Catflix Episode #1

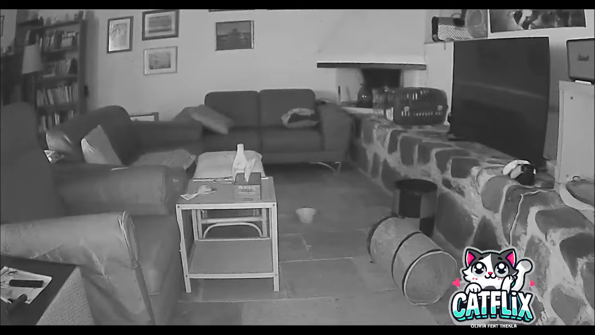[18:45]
Το καλώδιο, ναι. Τώρα δεν ξέρω γιατί έχει γίνει μαύρο-άσπρο. Ναι, για τη νύχτα μάλλον. Όχι, κάτι πατήσαμε εμείς τώρα που γυρνούσαμε. Για τη νύχτα, Θεκλά.
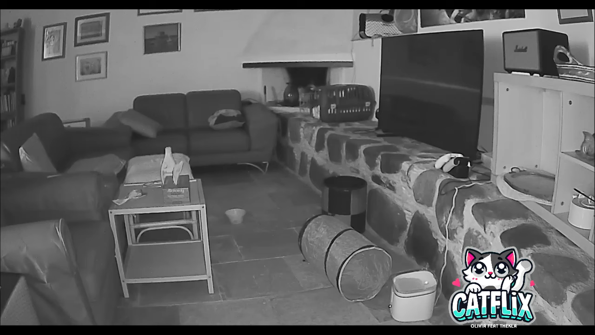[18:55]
Είναι για να βλέπεις καλύτερα τη νύχτα. Μπορεί, ναι. Μπορεί, αλλά νομίζω μετά γίνεται έγχρωμο πάλι. Where is the cat? Πού είναι η κάτα? Κάτα! Γατίτα! Α, ήρθε άλλος εδώ.
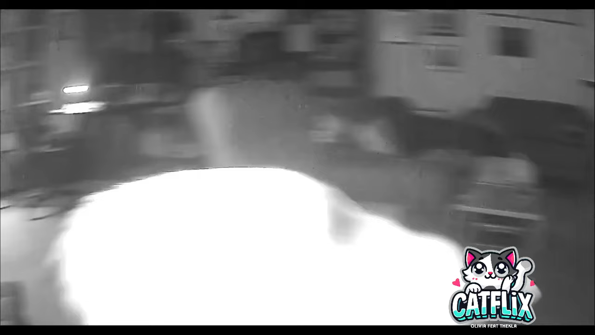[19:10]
Να, τη βλέπεις. Τη βλέπεις που περνάει μπροστά από την κάμερα.